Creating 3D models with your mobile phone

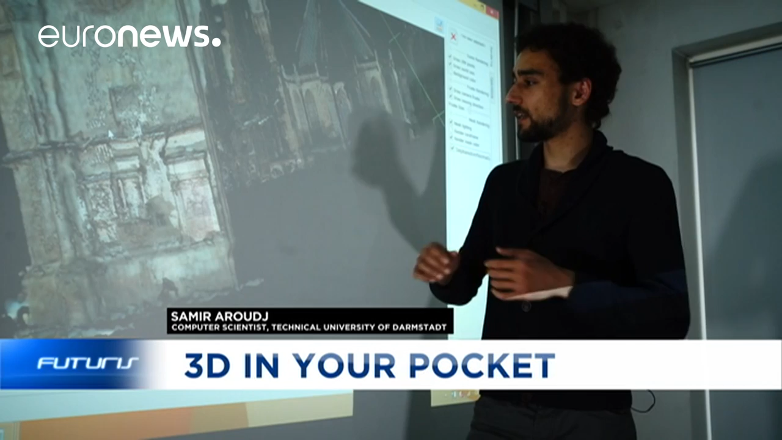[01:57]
If I have a photo taken from far away, then the samples are rather imprecise, and should be written over by the ones that have been taken from very close by,